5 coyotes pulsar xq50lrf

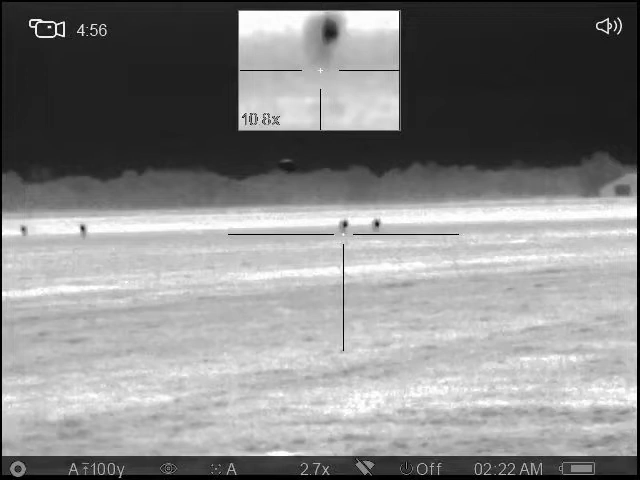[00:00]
finally got one or two shots.
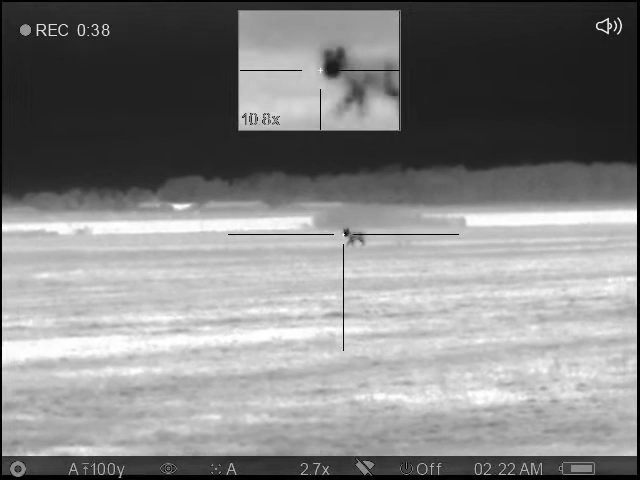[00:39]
Got a third one. I'm out of bullets.